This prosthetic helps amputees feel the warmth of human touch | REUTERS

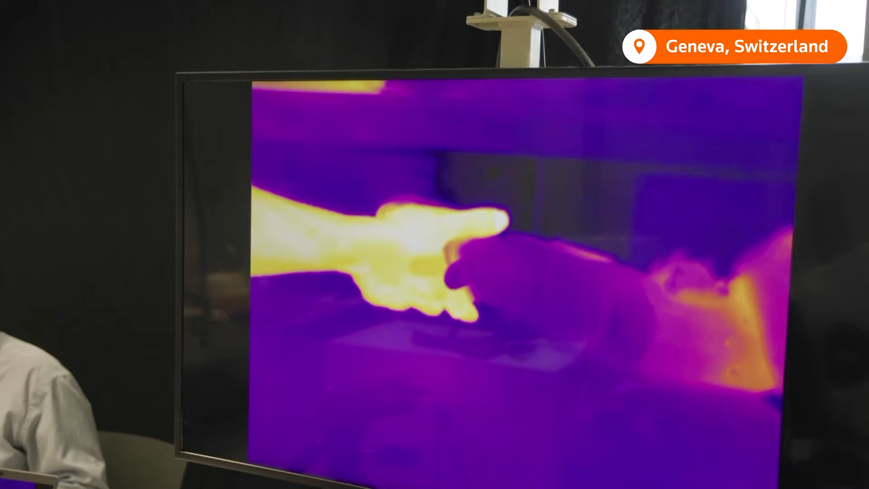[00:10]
which is producing thermal sensations in his phantom index finger.